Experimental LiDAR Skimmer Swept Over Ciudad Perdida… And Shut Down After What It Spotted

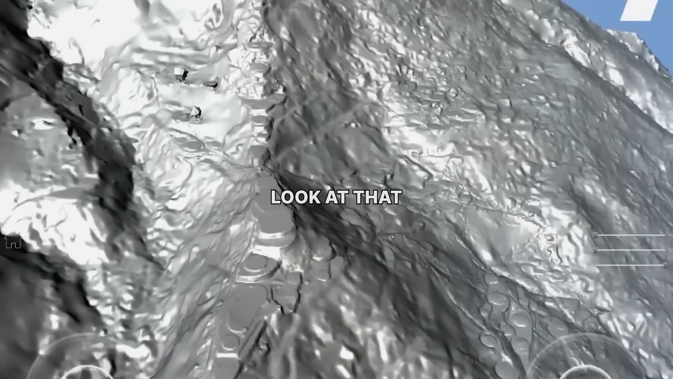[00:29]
Look at that. Well, you can see all the paths. These paths, they follow the terrain off of this central terrace on the main ridge,
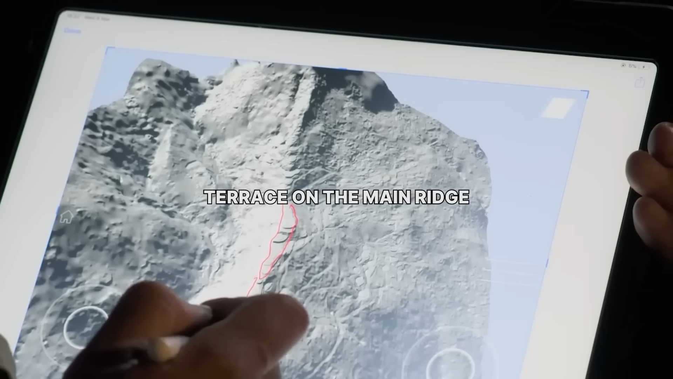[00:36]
and they kind of go out in every direction.
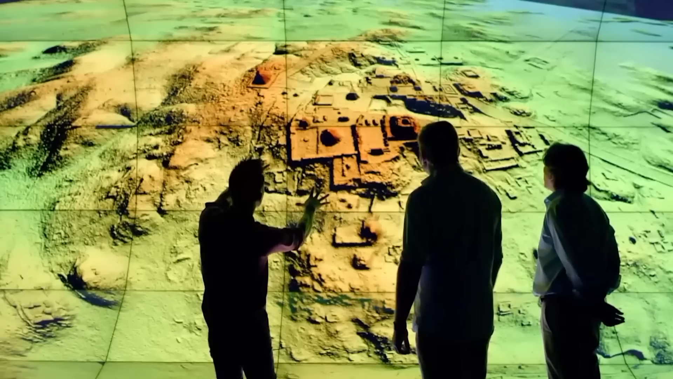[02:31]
A powerful computer then analyzes these returns,
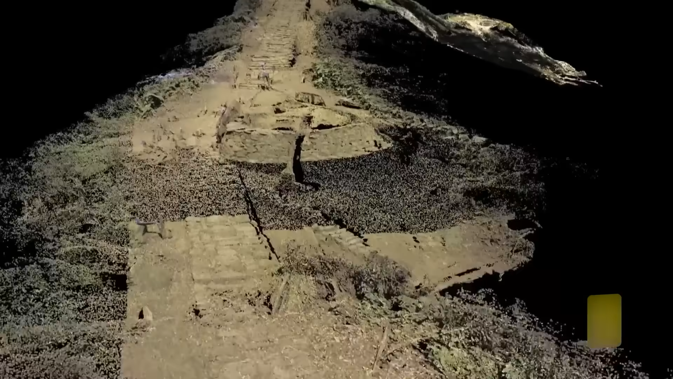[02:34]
digitally erasing the vegetation to reveal the true topography, the naked earth hidden beneath.
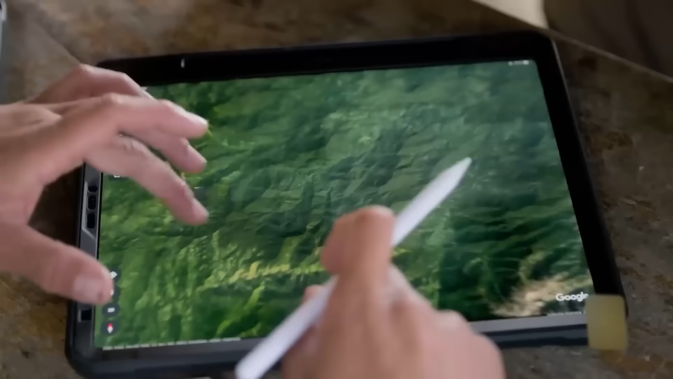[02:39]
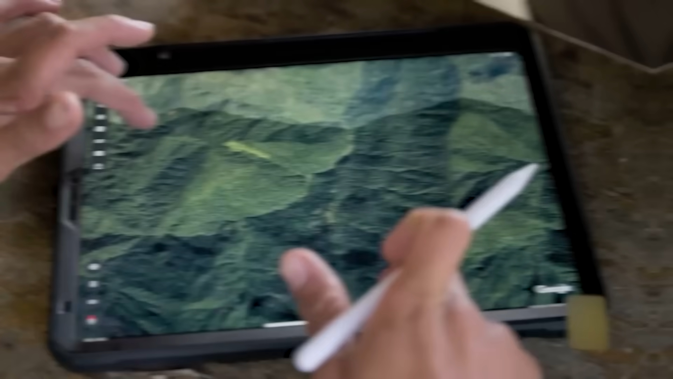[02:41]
The plan was simple. Scan the area around Ciudad Perdida and see if any small, forgotten settlements were hiding nearby.
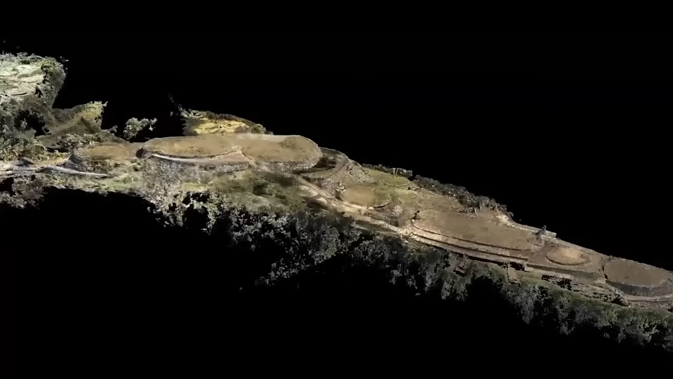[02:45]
To put it mildly, what they found was not a small settlement.
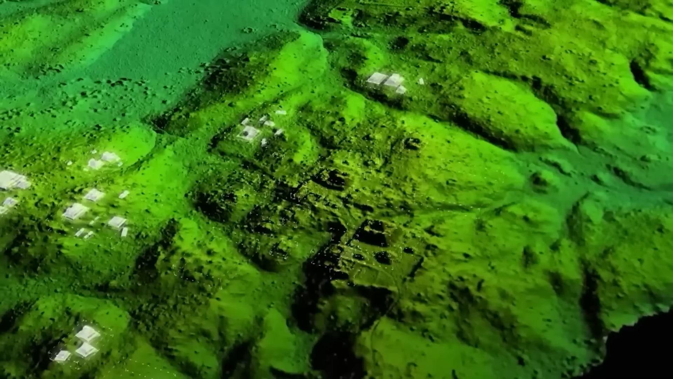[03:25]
all linked with the precision of a modern city grid.
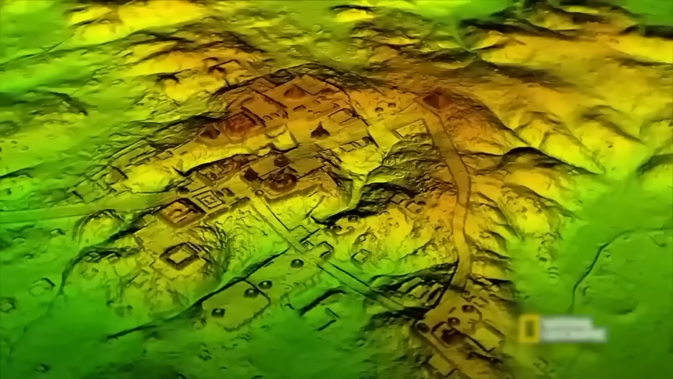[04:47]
The LIDAR uncovered a complex network of stone-paved paths and grand causeways,
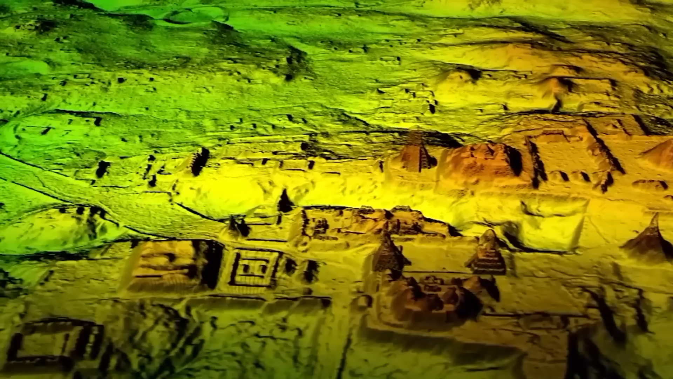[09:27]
The LIDAR scan didn't just find new buildings, it shattered the very foundation of this long-held belief.
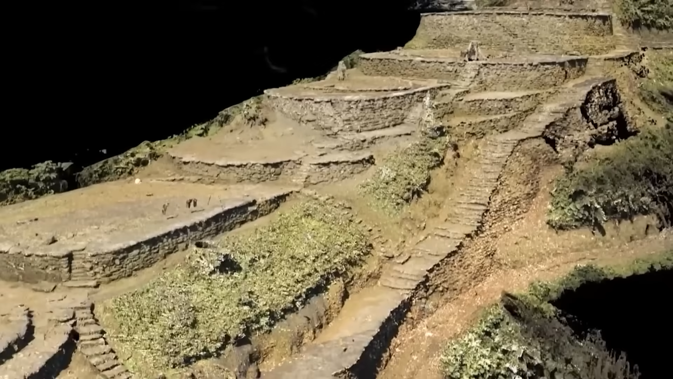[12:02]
They don't appear to be for housing or farming. Their sheer size and perfectly level construction have led to some wild speculation.
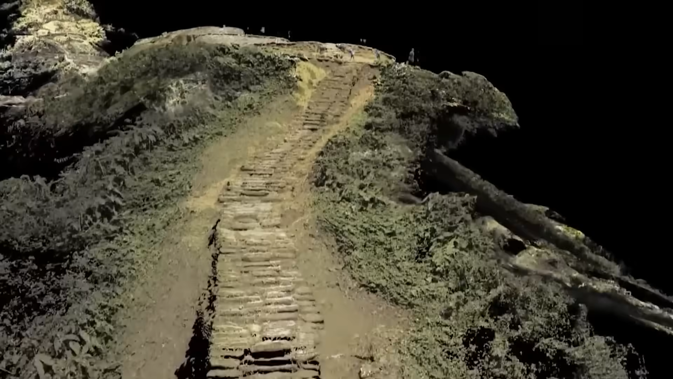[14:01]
LIDAR can see the shape of the ground, but it can't see what's inside the remaining structures or under the floors of the plazas.